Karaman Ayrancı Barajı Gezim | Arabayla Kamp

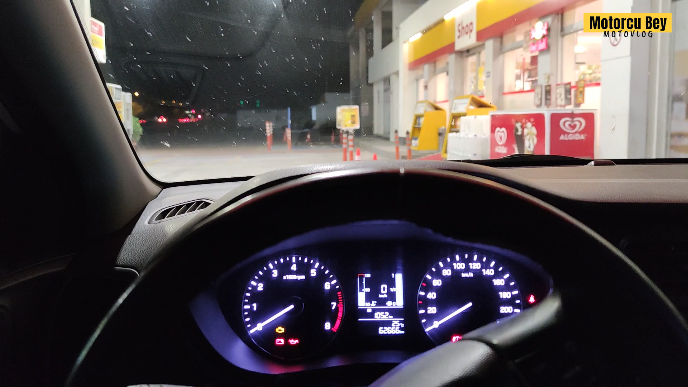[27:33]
Çok iyi bir değer. Benim önceki aracım Golf 1.6. Benzin artı LPG vardı. Onda sadece LPG'de bu değerleri yakıyordu.